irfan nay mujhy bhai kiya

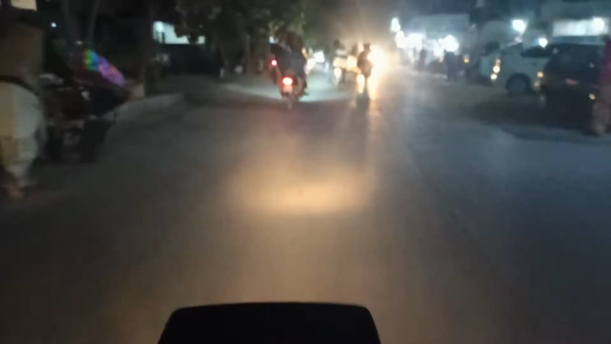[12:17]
पीछे हम लोगों ने गोलड़ा दरबार वाला जो रास्ता है वो छोड़ा है, गोलड़ा शरीफ का जो मज़ार है वो हमारे पीछे रह गया,
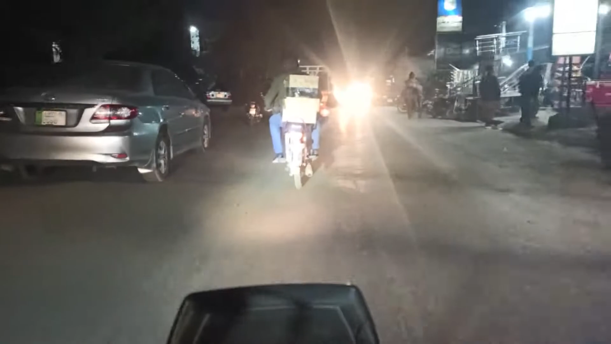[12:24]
और ये अब हम आगे तरफ जा रहे हैं।
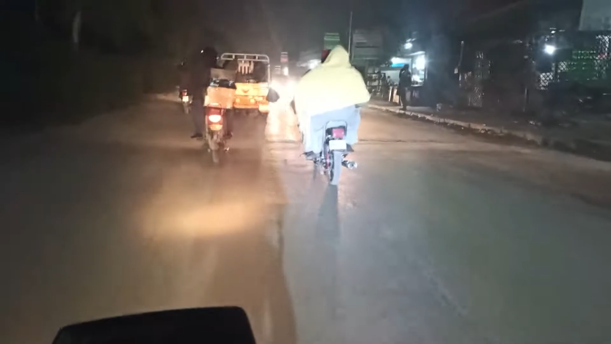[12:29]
ये गोलड़ा G11 का जो रोड है उसके ऊपर ये बाज़ार है, सारा मार्केट है। अभी यहाँ से निकले हैं और अब हम जा रहे हैं I-8 की तरफ,
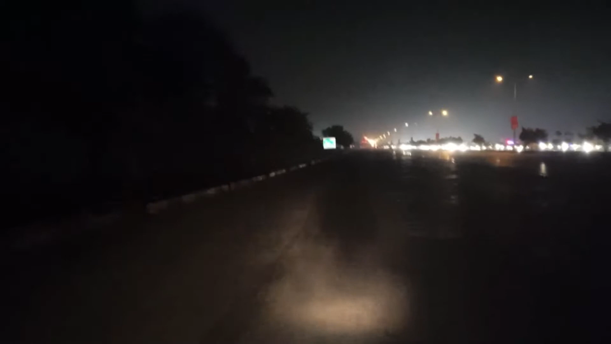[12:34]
और ये जहाँ तक आपको लाइट्स नज़र आ रही है ना, ये तकरीबन यहाँ से 40 से 45 किलोमीटर बनता है रास्ता, और ये हमने यहाँ से सारा तय करके I-8 की तरफ पहुँचना है।